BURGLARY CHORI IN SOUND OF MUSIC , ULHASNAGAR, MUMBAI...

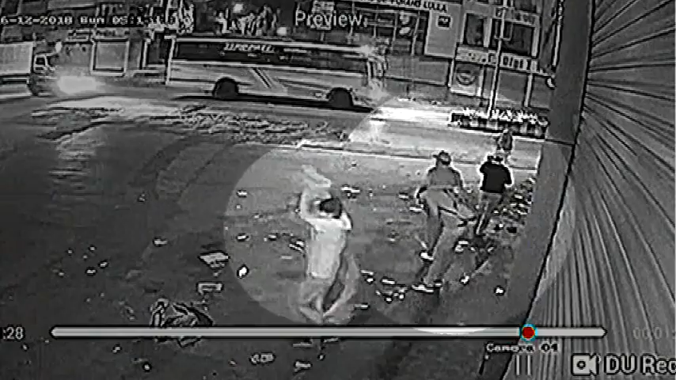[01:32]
शटल के नीचे से एक व्यक्ती दुकान के अंदर गुस्ते हुए दिख रहा है कि अन्यूप चाह जाए रहा है